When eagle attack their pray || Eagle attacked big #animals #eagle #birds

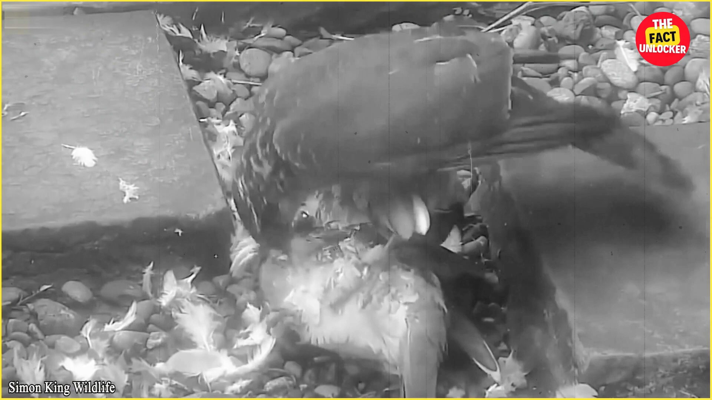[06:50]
शुरुआत में इगल ने उसके सारे पंखों को नोच कर साफ किया उसके बाद उसका स्वाद लेने वाला है